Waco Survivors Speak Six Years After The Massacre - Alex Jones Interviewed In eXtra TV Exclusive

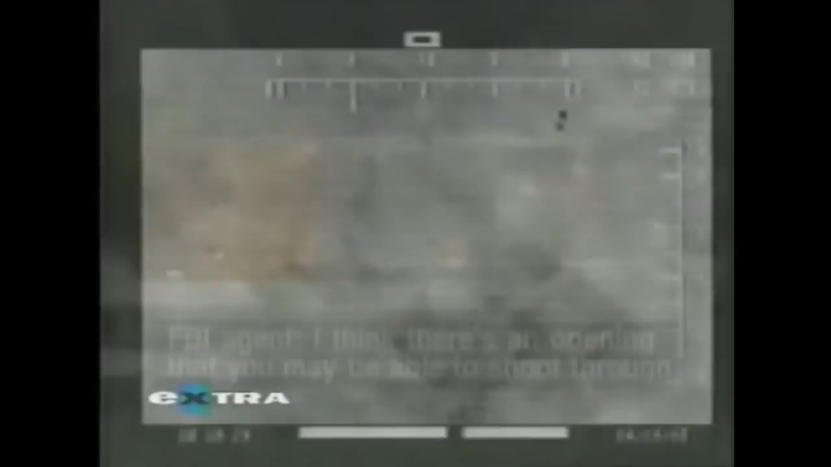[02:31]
I think there's an opening there that you may be able to shoot through the doorway.